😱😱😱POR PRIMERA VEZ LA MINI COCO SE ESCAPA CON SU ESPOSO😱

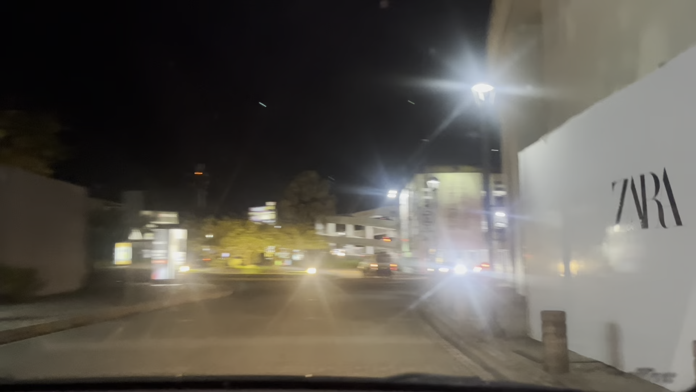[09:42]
Y vamos rumbo a los Boulevard de los Próceres. Ahí vamos a ver qué tal, cómo nos va.
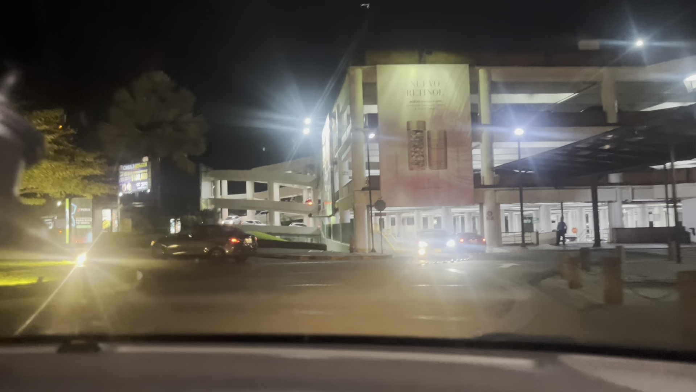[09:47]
Pero miren, a mí me encanta. Esta carretera me gusta bastante, bien bonita.
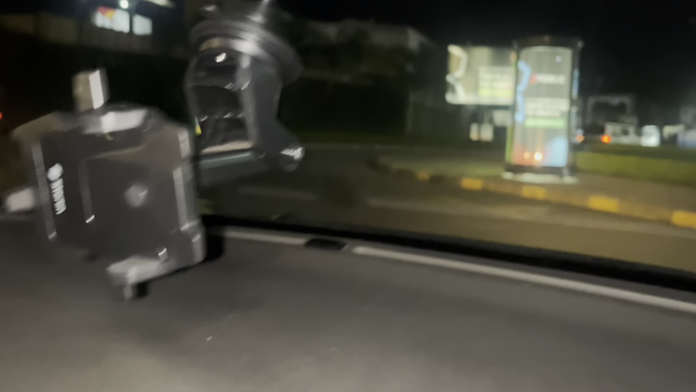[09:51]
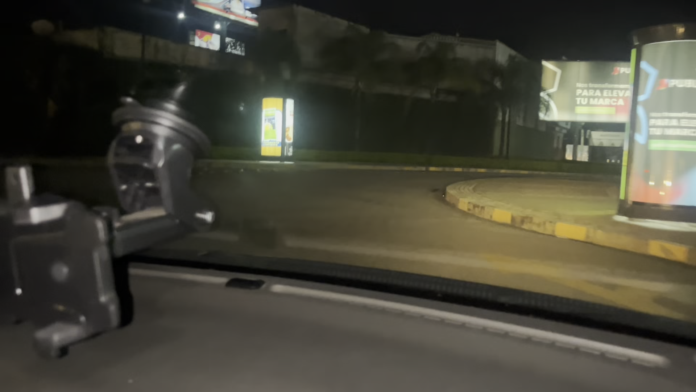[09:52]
Pero ahorita vamos haciendo como un zigzag saliendo de la derecha. Un montón de curva. Cava. Bueno, pues aquí vamos. Qué bonito.
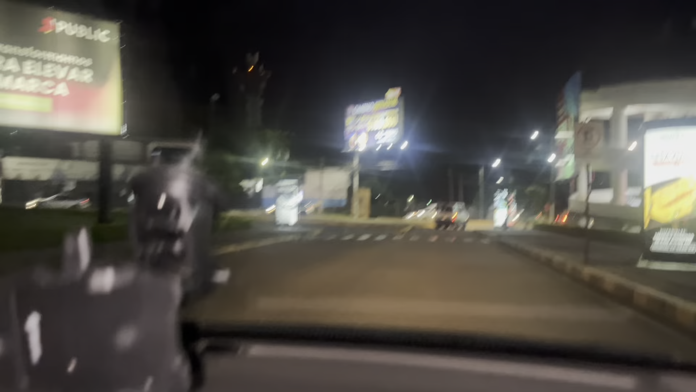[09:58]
acá, es bien bonito.
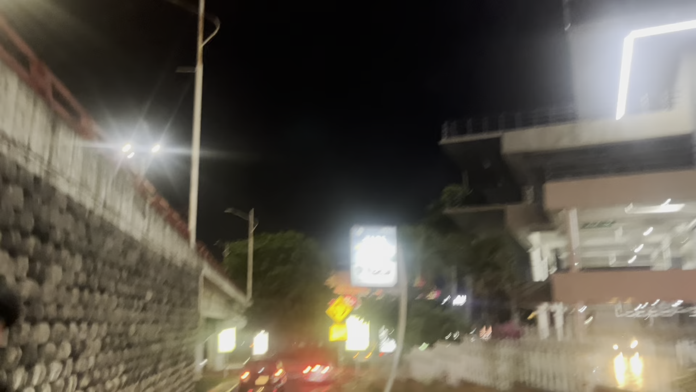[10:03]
Aquí es ya saliendo de la cascada, porque está la cascada, y después allá es del otro lado, es el Multiplaza, ¿verdad? Sí. Pero ahorita vamos a agarrar esta calle recta.
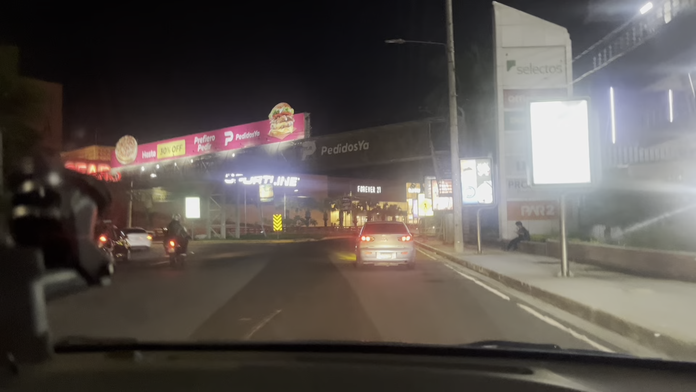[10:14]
Sí, vamos a ir a salir allá buscando ya los cruces. Vamos a ir a dar la vueltecilla. Sí, no entendí, pero vamos a ir a dar la vueltecilla. Vamos a ir a dar la vueltecilla para lograr bajar recto a la calle. Lo que pasa es que yo les estoy mostrando aquí los suscriptores, pero ellos no entienden.
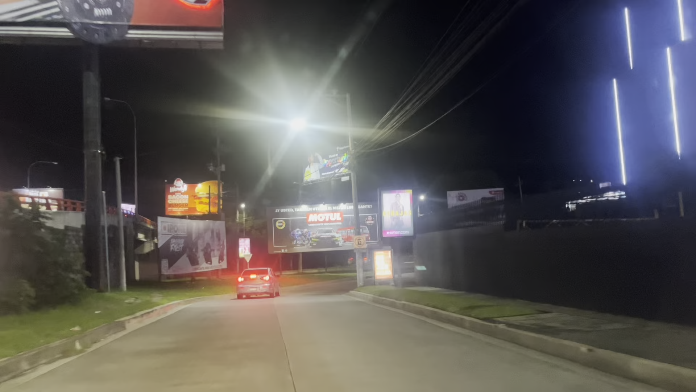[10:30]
O sea, yo sí la entiendo, pero yo aquí estoy.
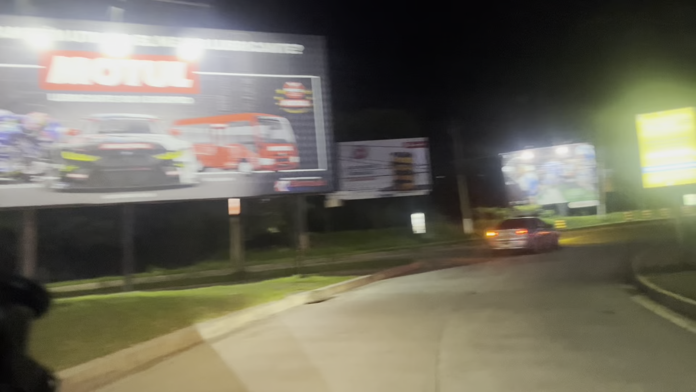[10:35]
Voy a tomar la carretera panamericana. Ajá.
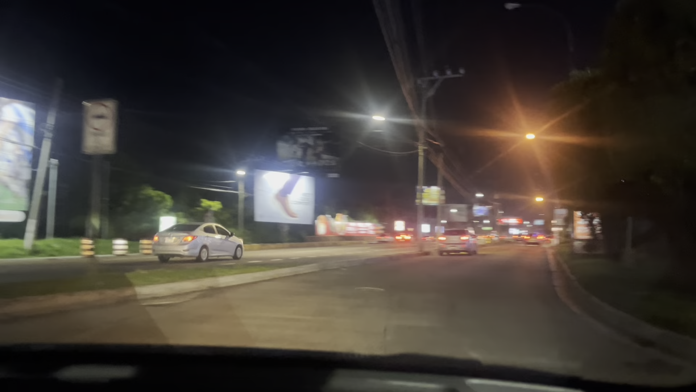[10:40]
Así ya, Voy a tomar la carretera panamericana y me voy a incorporar
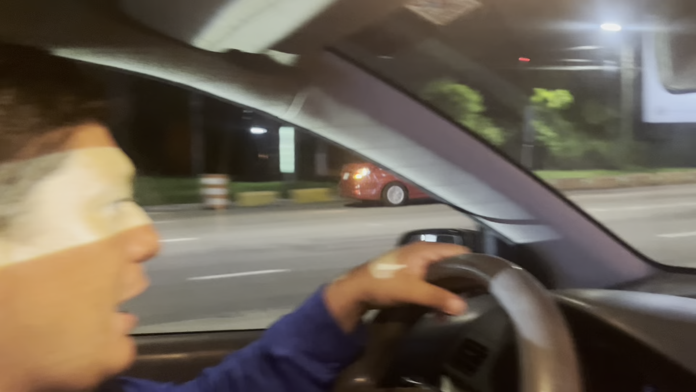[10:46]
al orden de Malta, de Santa Elena, porque voy para Santa Elena.
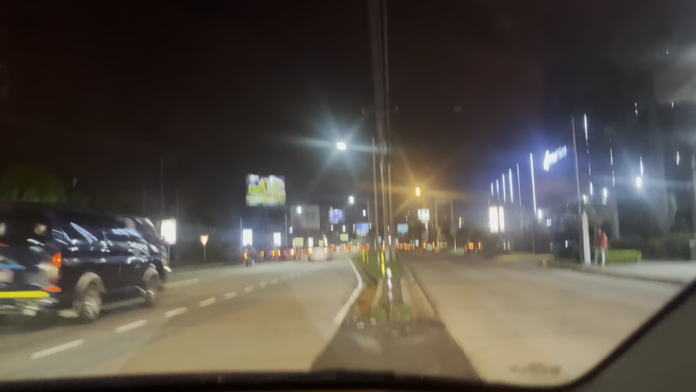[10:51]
Vaya, miren. Y... esta es la cascada, perdón. Esta es la cascada, porque es que son tres, tres centros comerciales. Ajá, está primero Multiplaza, luego la Cascadas, que son estas, y luego la Gran Vía, que es donde venimos, pero fuma la vuelta porque está full lleno. Así que vamos a ir, la misión es encontrar esas alitas aquí.
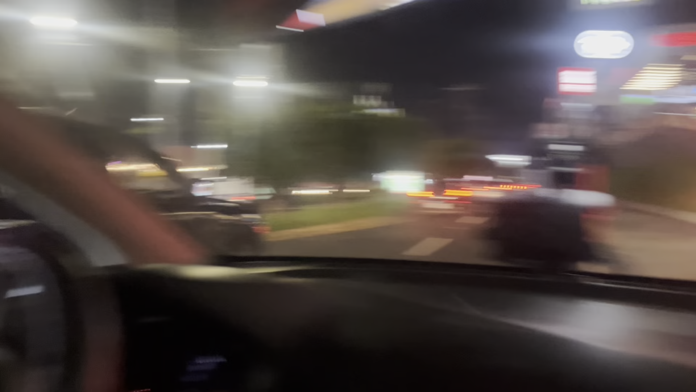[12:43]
Vaya, miren, aquí es el Boulevard de los Próceres, bien bonito. Aquí hay bastante. Está la Pizza Hut, está el Pollo Campero, el Wendy's, está Starbucks.
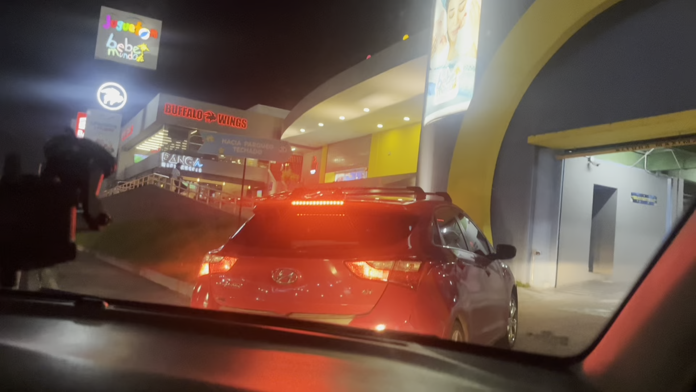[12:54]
De todo. Sí, aquí hay bastante, pero aquí lo que me gusta es que son como separados.
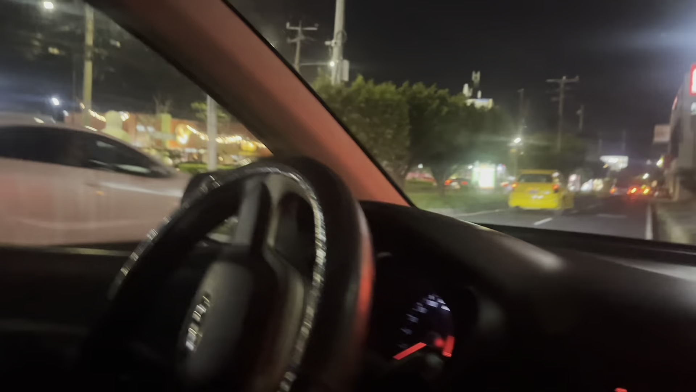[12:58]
Cada restaurante es separado. Y allá en la Gran Vía, los Buffalo Wings estaba como en un full court.